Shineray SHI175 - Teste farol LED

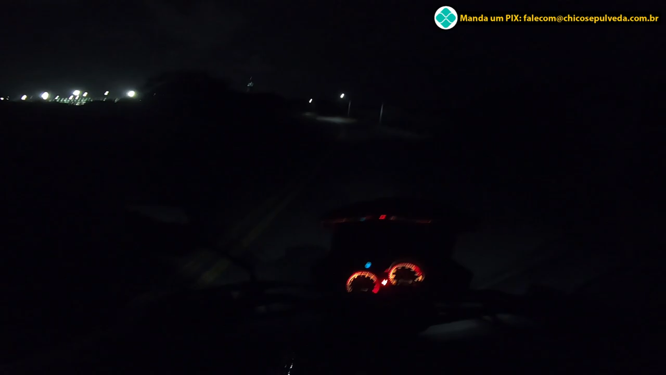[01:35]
Fazendo esse teste aqui à noite Na minha pista de testes Para mostrar para vocês
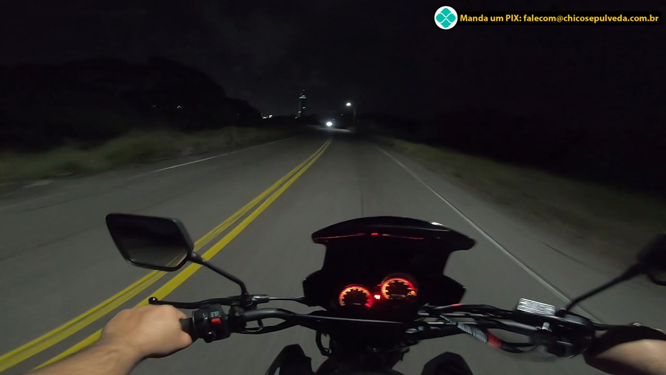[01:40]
Como é a iluminação do farol da SHI-175 Nesse caso aqui vai precisar sim de ajuste Não curti não, tá gente? Não curti
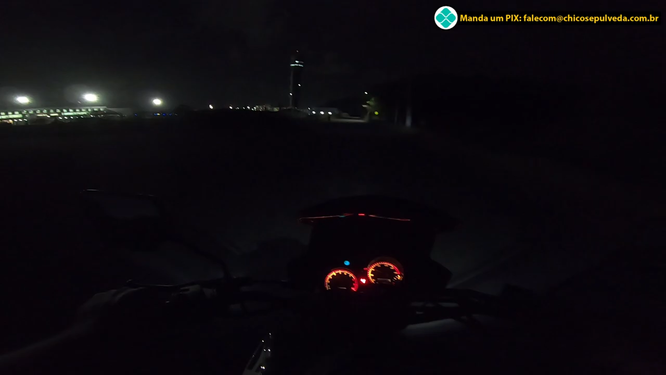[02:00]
Achei o foco muito ruim Não gostei não Precisa melhorar esse foco aí E aí vou levar na concessionária para baixar um pouco mais Ajustar Ajustar
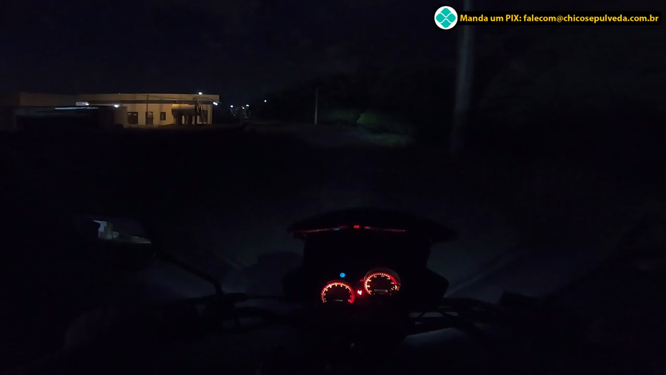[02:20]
Para ver se melhora aí Esse posicionamento do farol Deixa eu voltar aqui Vou voltar E mostrar para vocês de novo Aqui na pista de testes
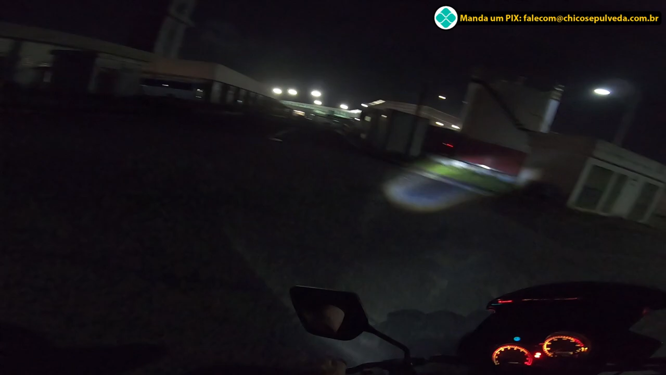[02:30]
Aqui é que é legal vocês verem Eu estou no farol alto Legal vocês verem aqui mesmo Porque aqui está mais escuro A pista de teste E aí vale a pena para vocês avaliarem comigo Vamos lá Está aqui no farol normal Olha o foco está lá embaixo Era para estar Lá na frente Era para estar mais para baixo Então tem que ajustar esse foco